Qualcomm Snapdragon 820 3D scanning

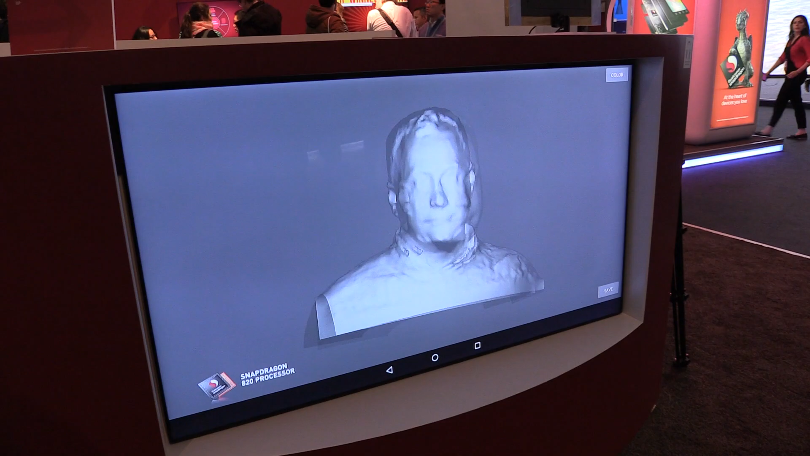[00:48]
the correct color information on top of it and you can use actually such technology to play a game like in this game so you can play against your avatar.